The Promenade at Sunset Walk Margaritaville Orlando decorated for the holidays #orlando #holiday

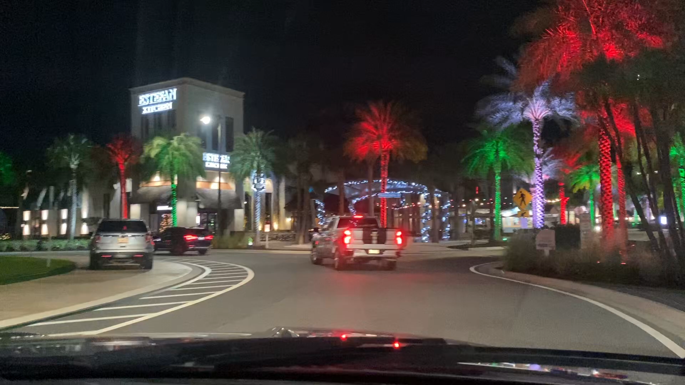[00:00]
Oh, it just lit. Oh my God, this is so pretty.